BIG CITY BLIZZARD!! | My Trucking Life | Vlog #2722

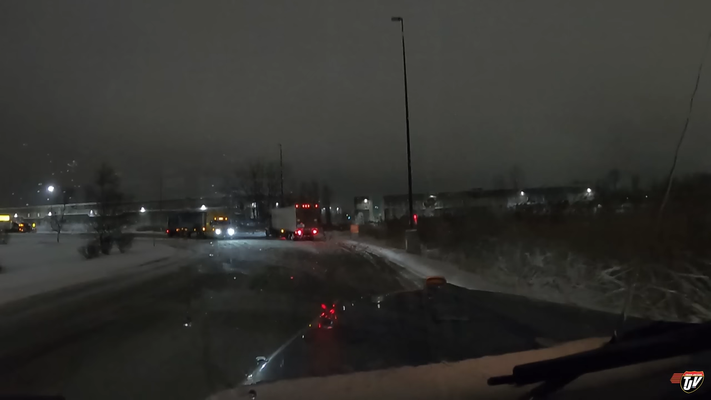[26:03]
It got better. All right, bud, you don't need the whole driveway. How about you just use your side and I'll use my side, and then none of us have to hit this guy who's nicely parked off here, off to the side here. I want some juice. I want some go-go juice. All the good stuff. There's an empty pump at the end here.